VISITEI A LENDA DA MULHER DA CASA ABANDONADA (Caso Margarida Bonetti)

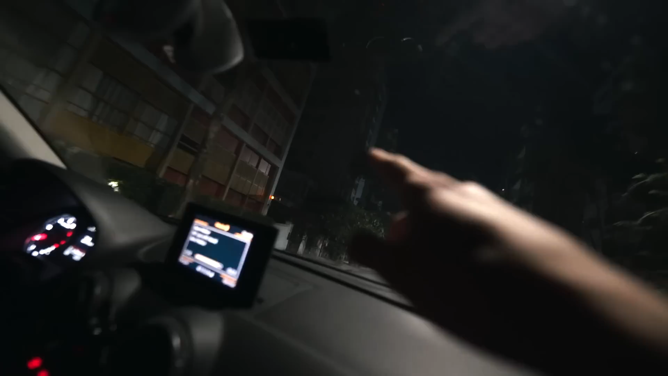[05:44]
É aqui, ó. É aqui, viado. Essa casa aqui, ó.